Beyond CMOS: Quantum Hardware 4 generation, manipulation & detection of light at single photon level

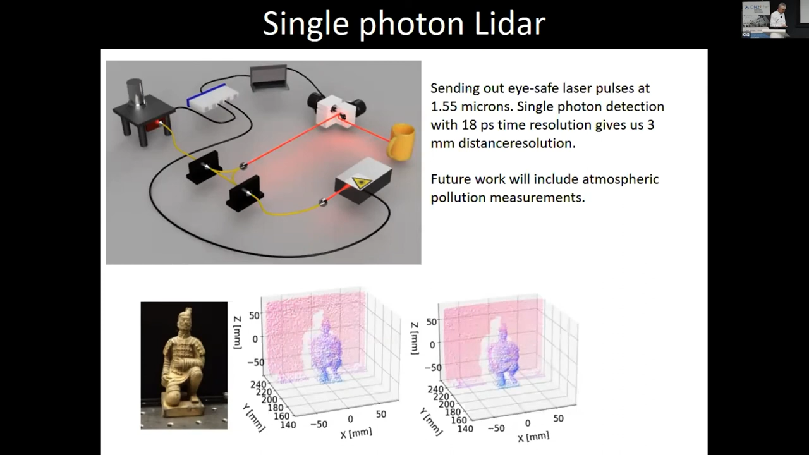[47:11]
And we can have really, as you can see, millimeter-like resolution at the single photon level. That's now possible. And what we now want to do is atmospheric pollution measurements, but similar concept, but on CO2. So to conclude, I have shown you that we can generate single and entangled photons at telecom frequencies with quantum dots, okay?